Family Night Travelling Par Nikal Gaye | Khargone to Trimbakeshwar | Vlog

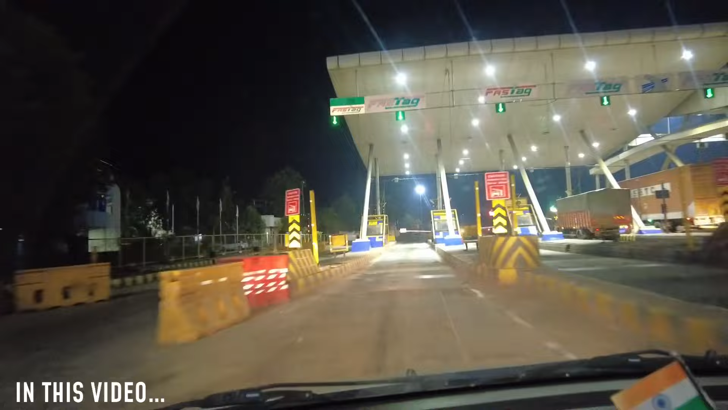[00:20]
इधर साइड में हो रहा है सनराइज।
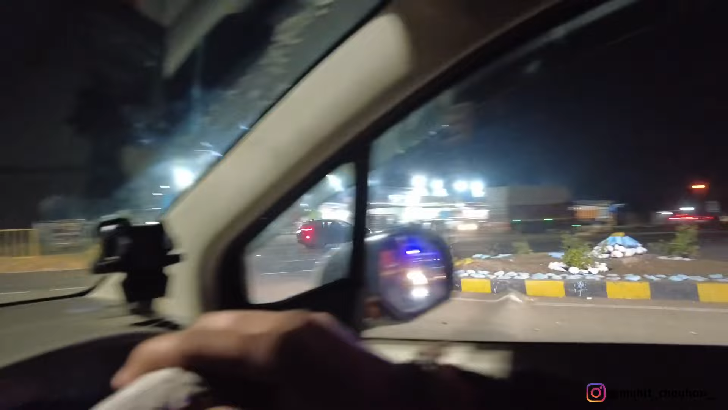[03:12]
गाइस हम लग चुके हैं आगरा बॉम्बे हाईवे पर,
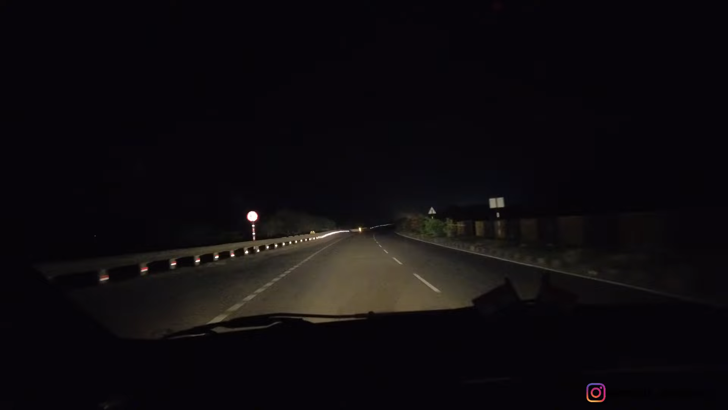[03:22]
महाराष्ट्र तक नासिक तक पूरा हमें इसी रोड पर जाना है स्ट्रेट।
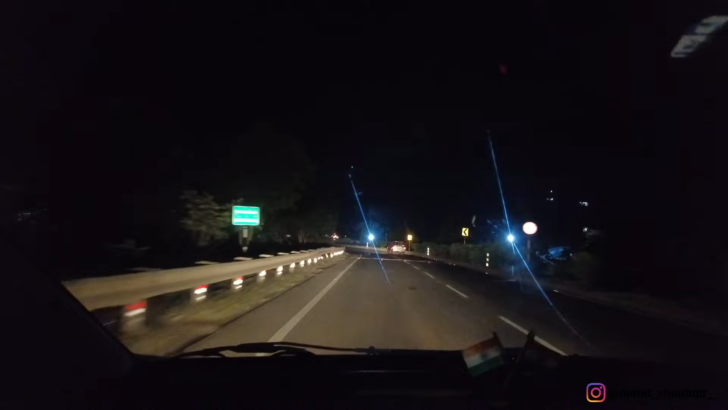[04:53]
आ चुके हैं अभी यहाँ बीजासन घाट पर।
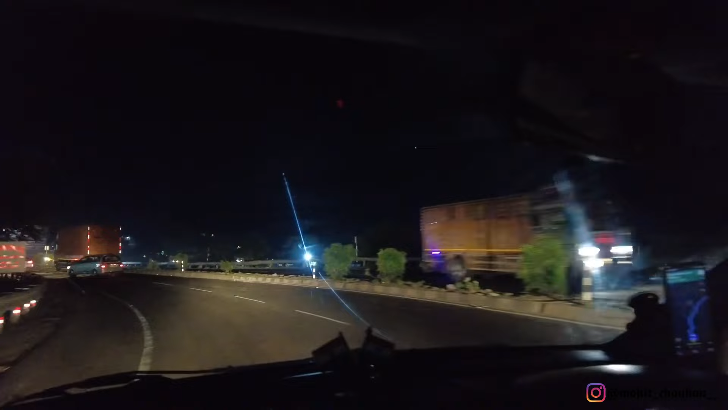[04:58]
और ये मेरे साइड में, इधर राइट साइड पर बीजासन माता का मंदिर।
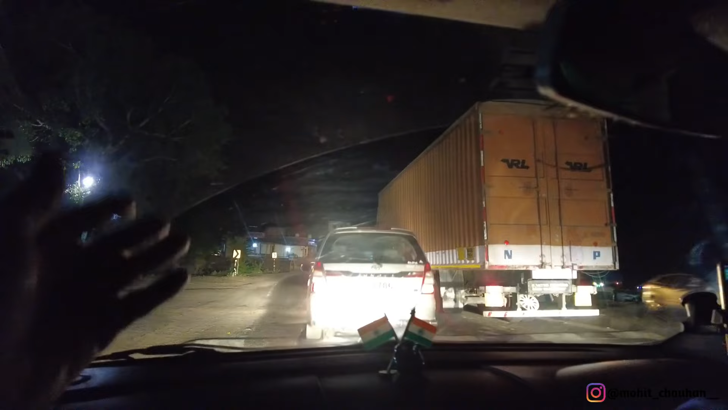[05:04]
बस अब ये जैसे हम घाट क्रॉस करेंगे यहाँ पर हमारी फिर महाराष्ट्र हमारा चालू हो जाएगा।